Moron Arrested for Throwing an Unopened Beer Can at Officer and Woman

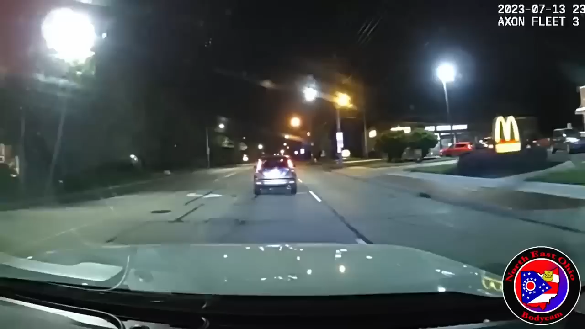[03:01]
he's uh slow growing me but we're passing the take five 15 miles an hour driving pen that way we're out in front of mr here